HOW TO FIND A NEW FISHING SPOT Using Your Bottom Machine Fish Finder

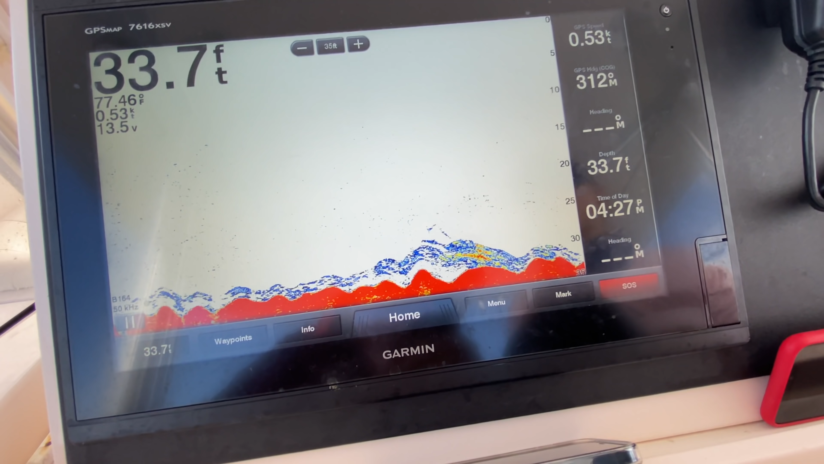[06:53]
On screen: depth 33.7 ft, speed 0.53 kn
We're going to go ahead and call this a fish show.
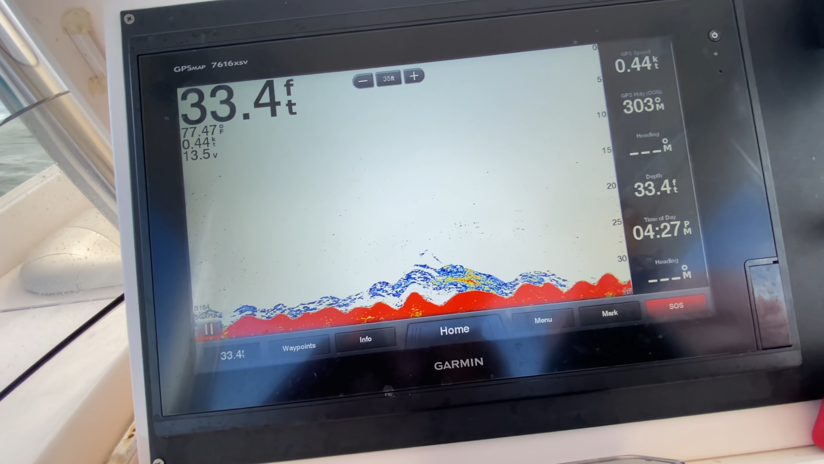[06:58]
On screen: depth 33.4 ft, water 77.47°F, speed 0.44 kn
That was the goal of what we wanted to find, something that looks good.
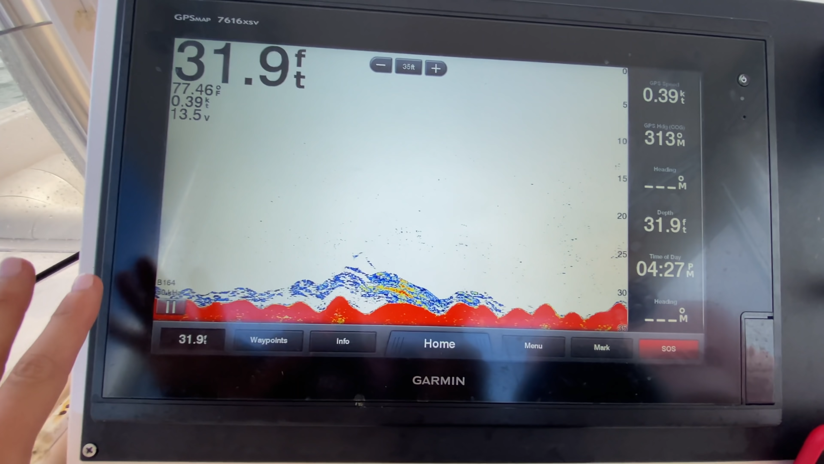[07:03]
On screen: depth 31.9 ft
And it's been consistently, the machine has consistently been reading like this while we've been catching our drift. So we know the whole area is going to be good. I'm going to share with you a little analogy.